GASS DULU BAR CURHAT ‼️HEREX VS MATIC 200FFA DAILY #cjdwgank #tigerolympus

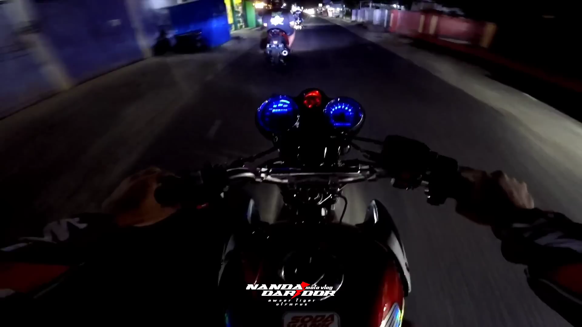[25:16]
Bosku, jadi untuk nyore kali ini yo, tadi berangkat gas tipis-tipis yo.
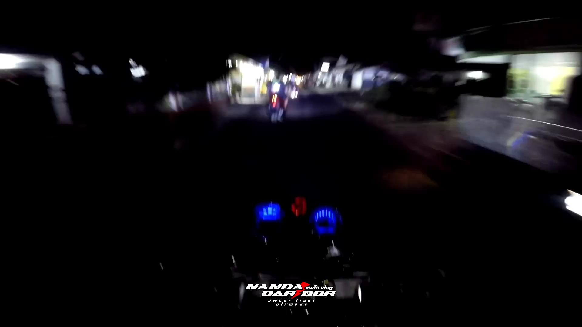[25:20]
Tadi sempat gas-gasan juga di lampu merah yo. Saya Mas Yudi sama Mas Rio. iki sing muni geder opo iki, cok? Masa iya speedometer e?
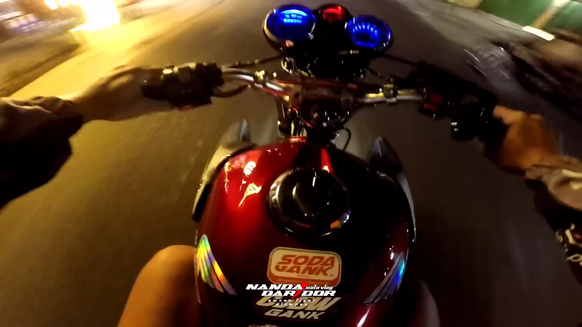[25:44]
Oke, ini udah mau nyampe atau udah mau keluar? Udah mau masuki jalan raya, bosku.